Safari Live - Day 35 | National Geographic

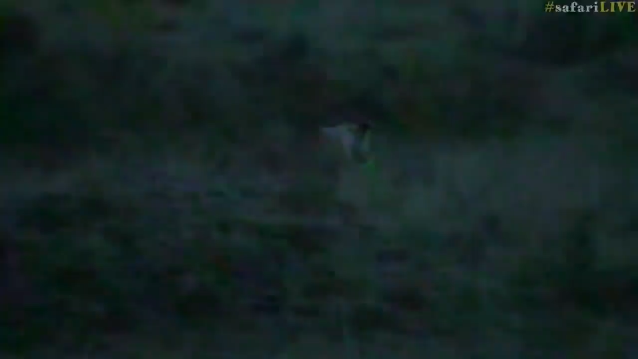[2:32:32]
And the roads, you know, there's certain roads that are more difficult than others. She is most definitely on a mission. What have you seen? Because I can't see anything.
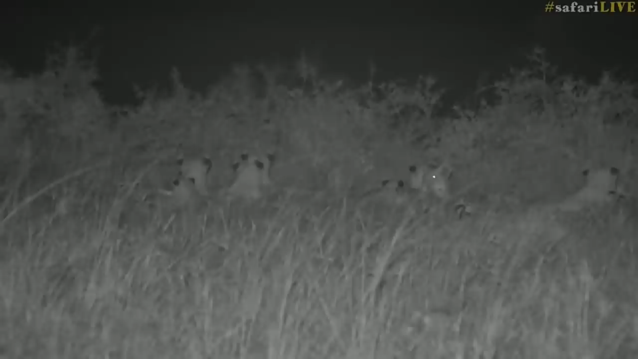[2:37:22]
the desire to chase hyena away. All little cubs looking into the drainage line, we're going to leave the little ones and follow the adults. Let's go find out if Shadow's on the move again. She's not on the move.
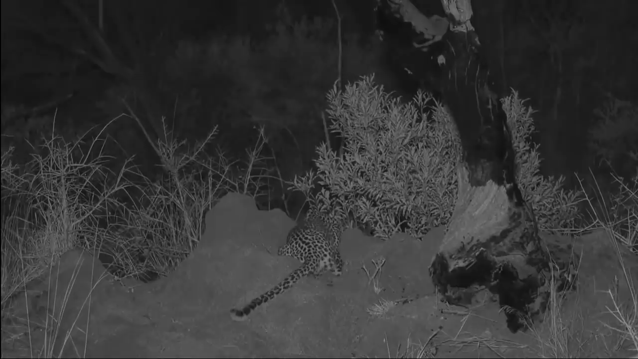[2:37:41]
She's sitting on a mound as low as possible, and right below her, just on the other side, is a little dip, and there is a dika sitting just on the other side there. It's not far from where she is, so we all, with our lights off and we're in infrared, just watching her as she basically slowly but surely makes her way over the top. And hopefully this dika will move towards her. One of the dika already ran away. And so I think maybe, she's just keeping low,
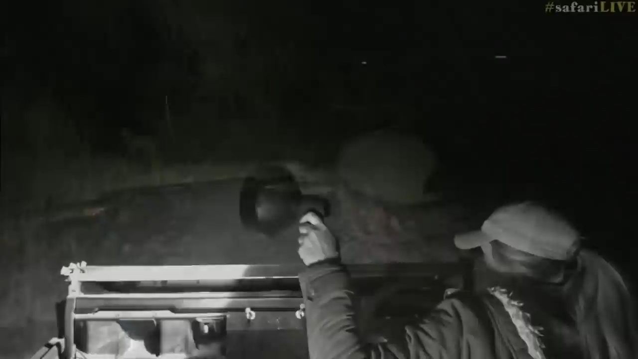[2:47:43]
So we haven't really found much out and about. We're just on a very windy road at the moment with not much in sight, unfortunately.
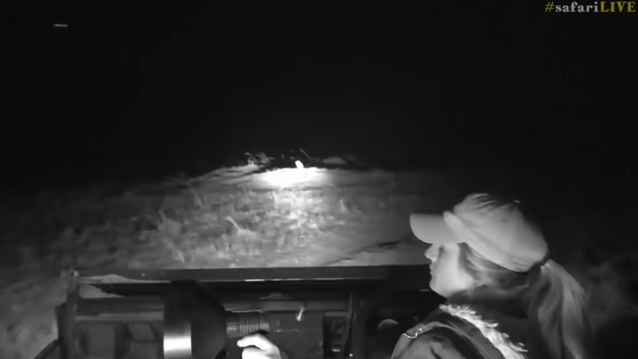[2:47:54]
We can't have all the luck all the time, and our lions were fat and fast asleep in the long grass. It is very difficult to even try and see them. So, as you guessed, we left them and search of trying to find some others, but we haven't had much luck. Ooh, what eyes are those down there? I don't know if I saw them correctly.
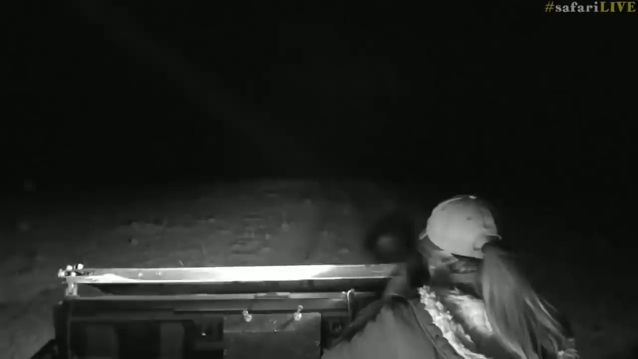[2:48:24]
Sorry, my earpiece keeps falling out on this bumpy road.
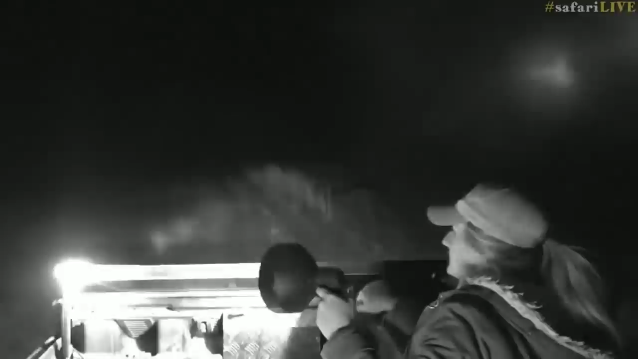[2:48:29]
Now, there's this massive valley down below camp. Basically, you can't see it, but down that direction where my spotlight's pointing.
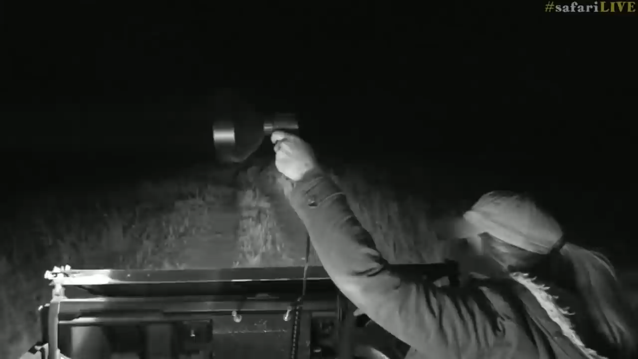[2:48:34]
And I can't believe I have not heard leopard soaring coming from there. In fact, I have not heard the sound of a leopard for a very long time. It's quite interesting how they don't call here. I wonder why that is. I wonder if it's just because there's so many other predators around there to keep as quiet as possible. Perhaps it's because their territories are so large, there's no need for them to vocalize regularly, you know, constantly announcing for any other leopards in the area that could be passing through.
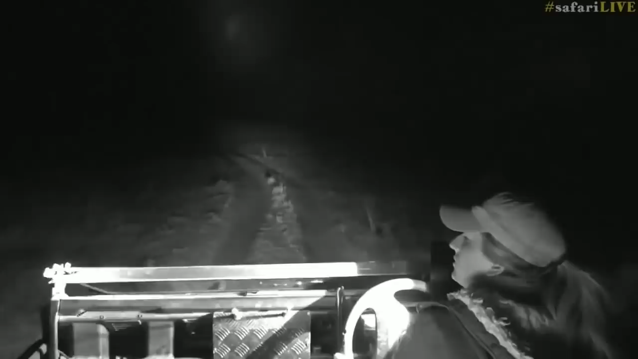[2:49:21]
But also quite far away, so that might explain it. Just having a look, but again, hard to try and concentrate when you're shining spotlight. Oh, lots of impala and zebra coming to settle up here. I'm just going to turn my spotlight off so I don't disorientate them.
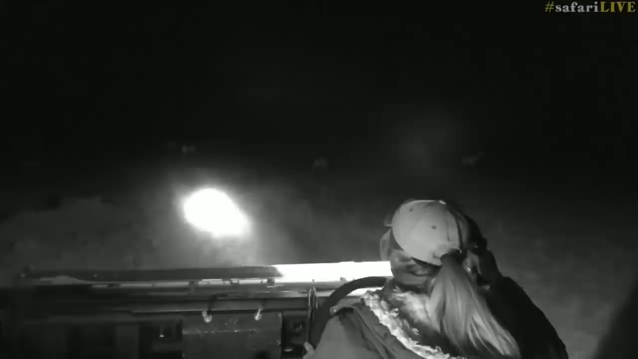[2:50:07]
Maybe besides the fact that there's so many humans around. I'm just going to use my spotlight now to shine on the road.
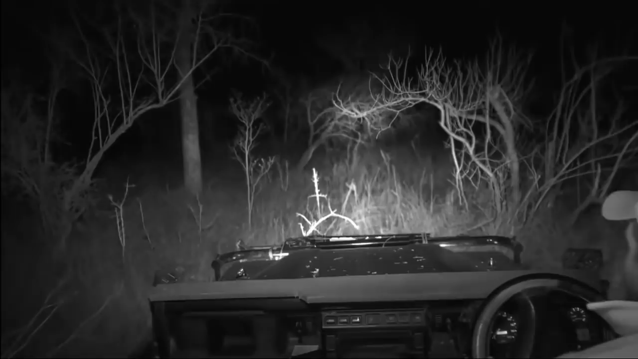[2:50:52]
terminalias, zebra woods, and monkey oranges. It's unpleasant to say the least. And so I think as soon as I can find a road, I'm gonna try and get to it.
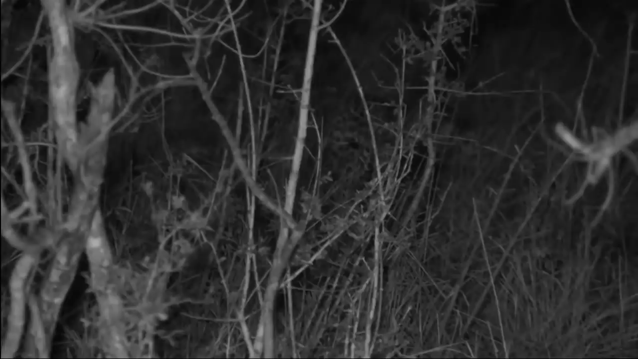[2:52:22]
And let's let her just slink off into the darkness. But what a treat it's been to follow her as long as we have today. So, I just want to see something. It's almost like she's spotted something, and I just want to check. Now, there is something that I can see just in the distance there. I don't know what it is.